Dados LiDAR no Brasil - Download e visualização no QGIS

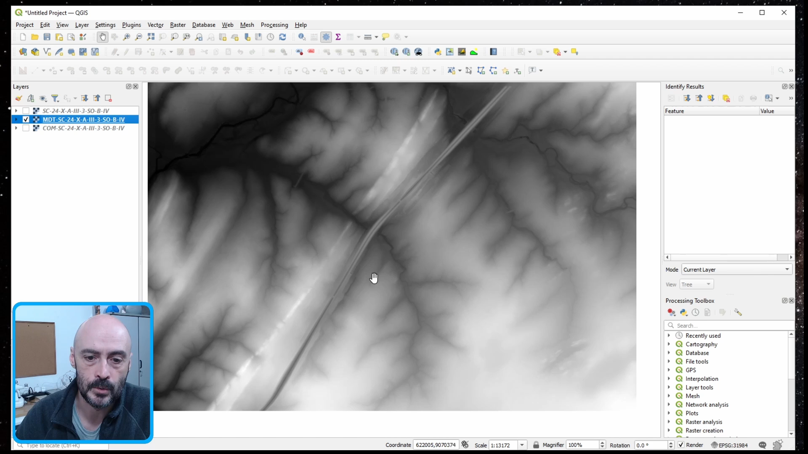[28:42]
Esse é um projeto que precisava ter mais metadados, precisava ter mais descrição das coisas que foram feitas. Inclusive, a gente vê algumas barreiras, ó. Então, tem uma barreira aqui, tem uma outra barreirinha aqui na drenagem, que já te leva a pensar, se você vai usar isso aqui para calcular drenagem, por exemplo, talvez você tenha que lidar com isso aqui.
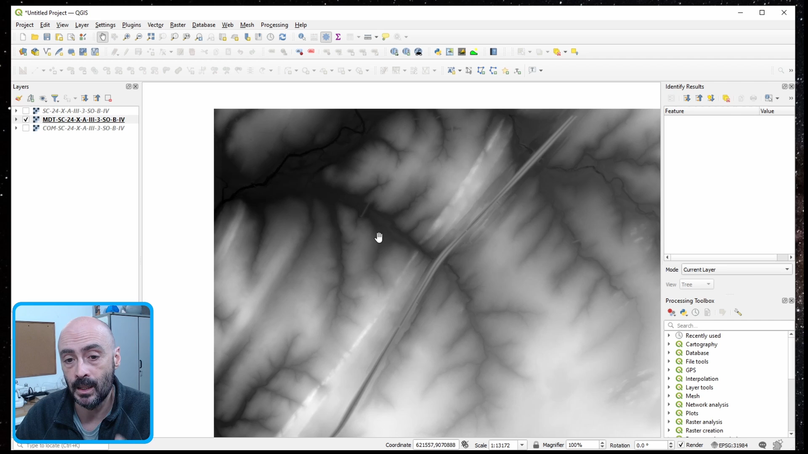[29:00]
Será que isso deveria ter sido filtrado ou não? Isso é uma coisa, né, que é discutível aí, o que que fazer com elementos como esse no modelo de elevação, né? E esse com aqui é a tal da imagem intensidade, tá?
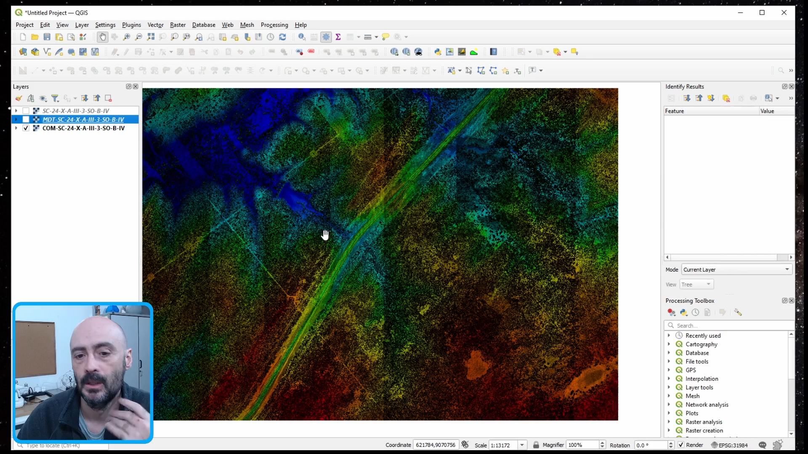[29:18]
É uma composição ipsométrica com o dado meio bruto do laser. Então você vê todos os pontinhos de árvore, de coisa assim, com uma cor.
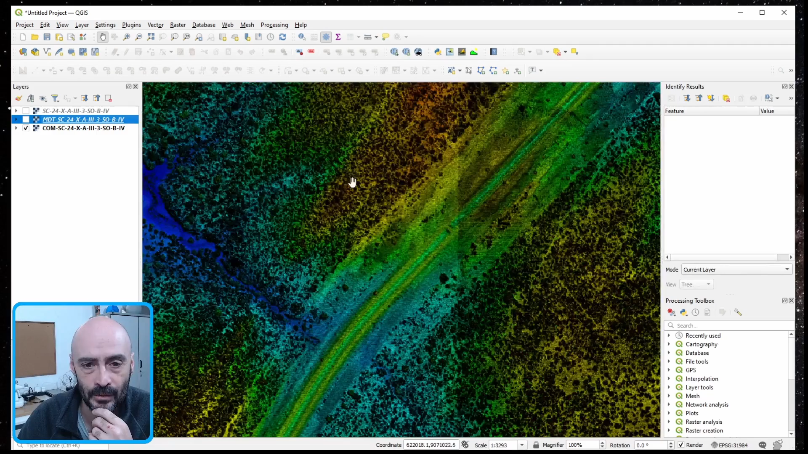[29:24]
E essa cor é o quê? Essa cor é aquele PNG que estava lá.
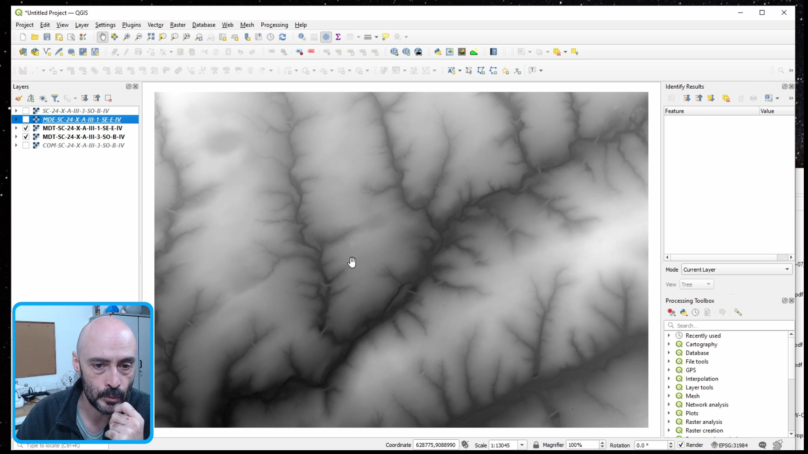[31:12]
Tem aquele vídeo que a gente fala sobre o artigo que saiu ano passado, fazendo toda essa diferenciação, mostrando toda a nomenclatura correta para trabalhar com os modelos. Então, o MDT está aqui, ele é um modelo de terreno, é um modelo que representa o nível do chão filtrado. Vamos colocar isso como um shade só para a gente ver como fica.
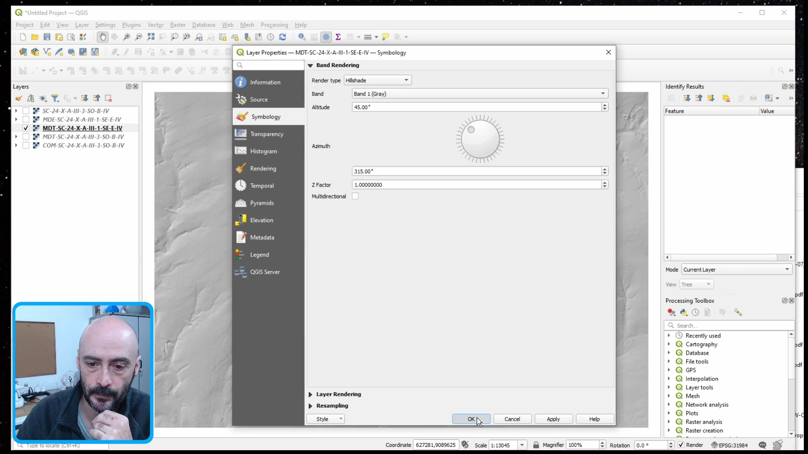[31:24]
Aí fica bonitinho, né? Então, tá aí o terreno, tem a estrada passando aqui, e esse aqui é o MDT, quer dizer, é o MDS, é o MD superfície, é o modelo que vai ter toda a parte da vegetação ali.
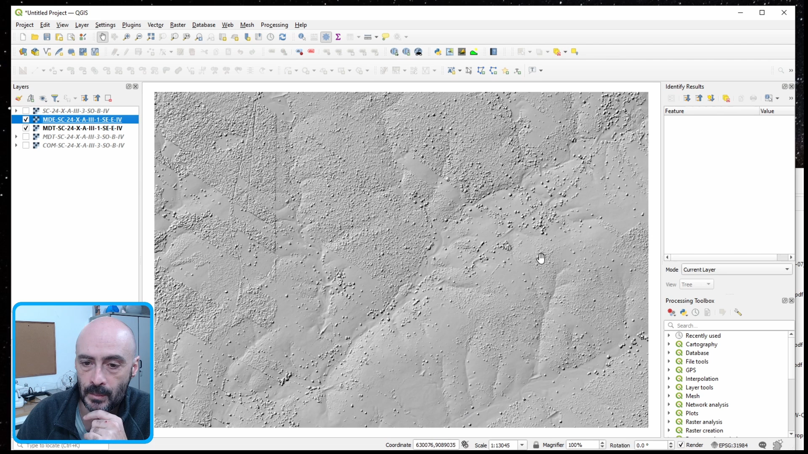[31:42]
Você vê melhor, né, todos os patchzinhos de vegetação. Então aí você tem o filtrado e o não filtrado, tá? Aí, dependendo da área que você quer, você usa um ou outro. Legal, o que que faltou eu mostrar para vocês aqui?
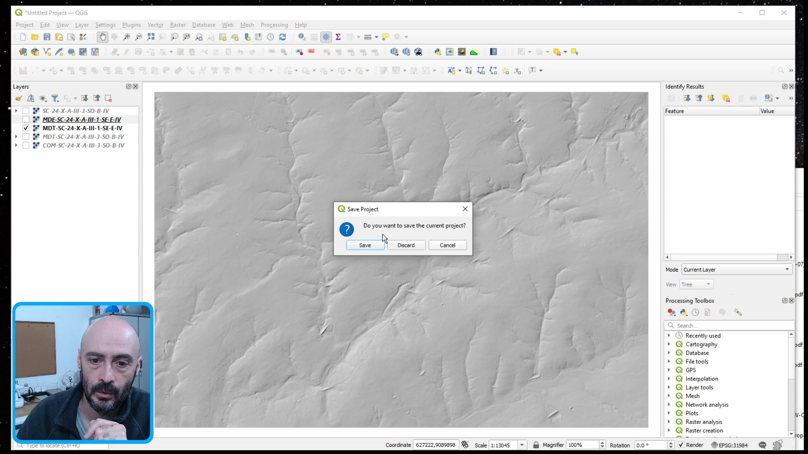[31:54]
Faltou eu mostrar para vocês o arquivo da cidade de São Paulo, né?
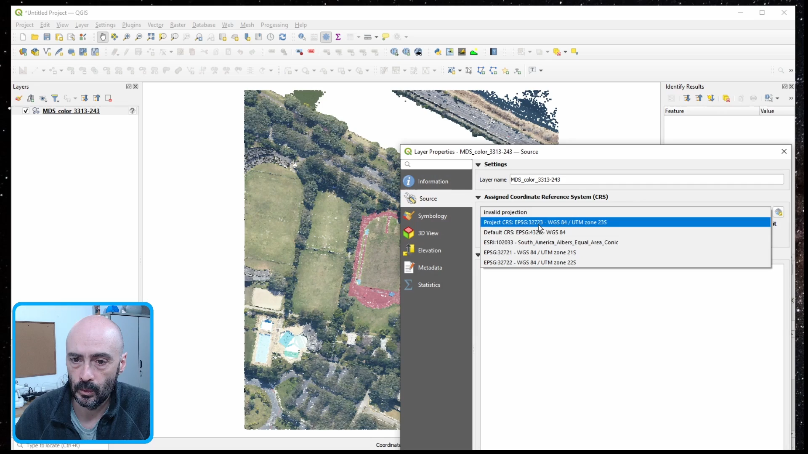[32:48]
Então vou colocar em UTM 23, ok. Então tá todo mundo em UTM, tá? E aí, então aí os pontos, ó.
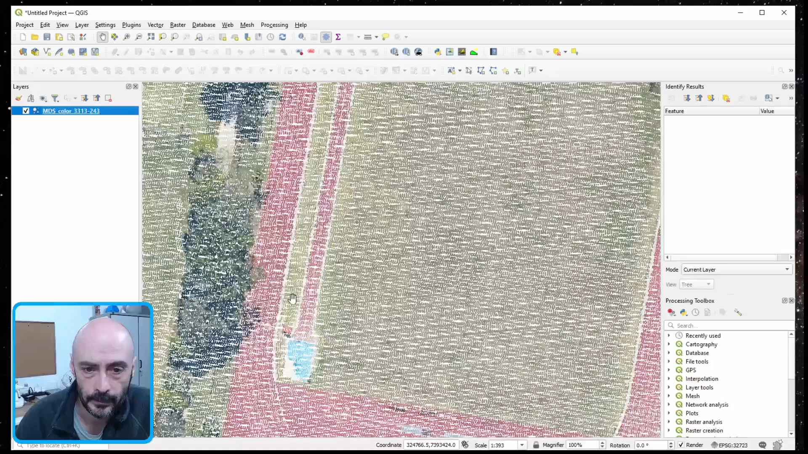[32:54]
Você consegue ver ali a passagem, as linhas de voo.
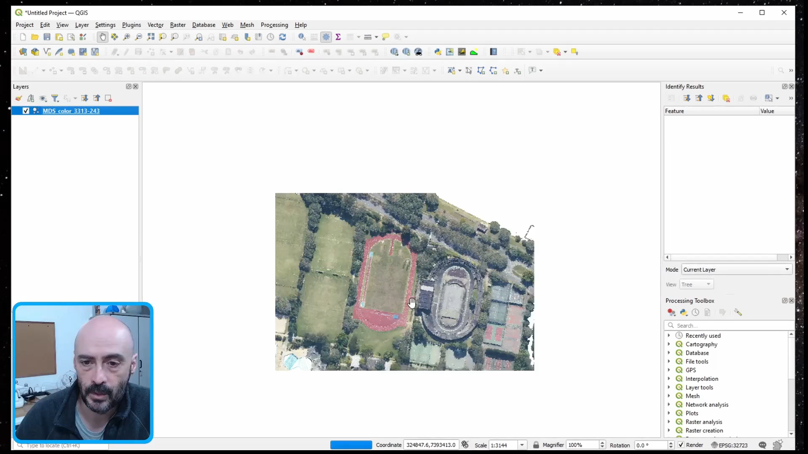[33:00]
Fazer perfil e 3D, tá? Eu vou fazer rapidinho aqui um perfil para vocês verem e depois a gente já vai conversar sobre outras coisas.
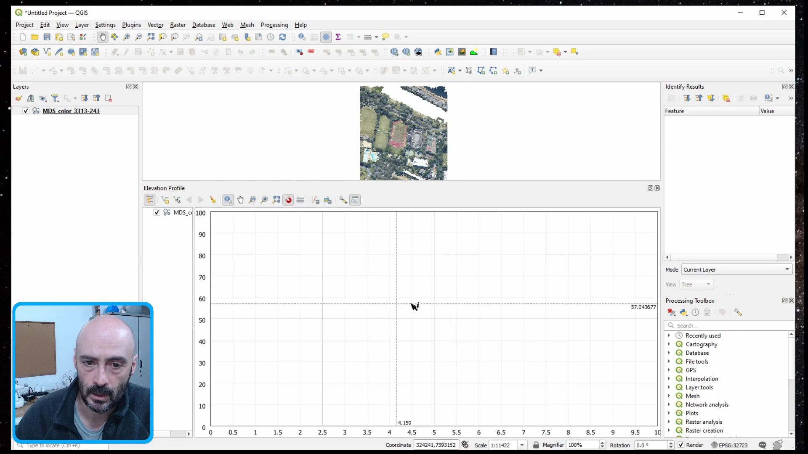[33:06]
Então, clica com direito, tá ali, ó, o perfil.
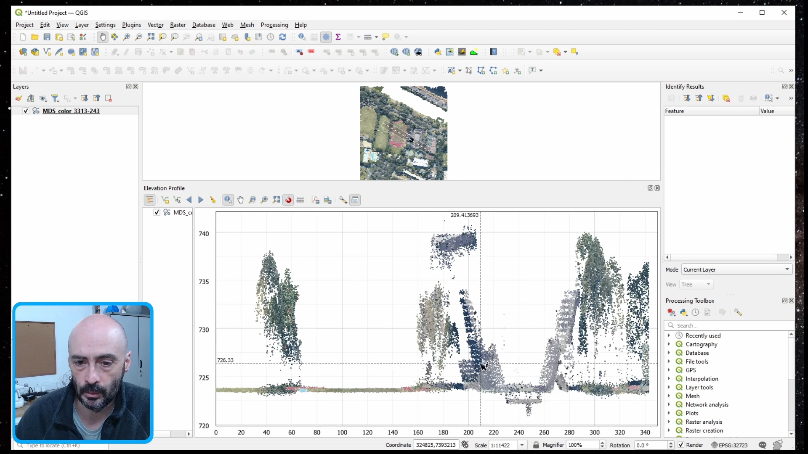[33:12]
Então, chão, vegetação, né? Tudo que você tem aí, ó. Seleciona os pontos aqui e lá, muito legal, né?
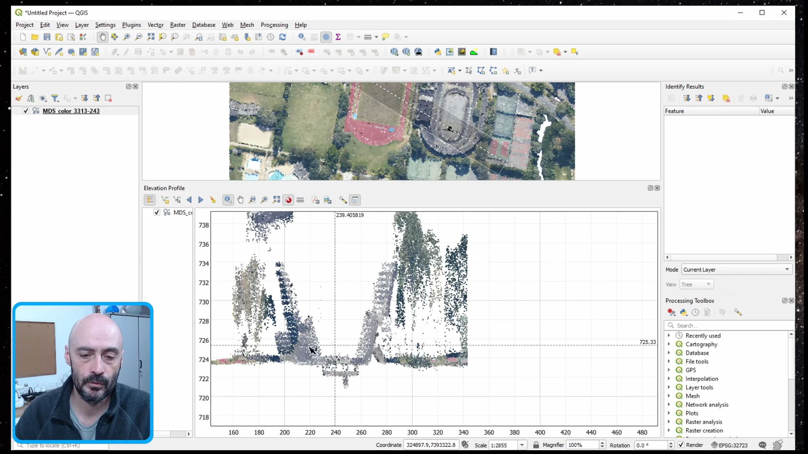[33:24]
E aí você pode trabalhar com isso, pode filtrar esses dados laser aí de várias maneiras que você quiser. Deixa eu voltar para cá. Então aí você pode trabalhar, filtrar.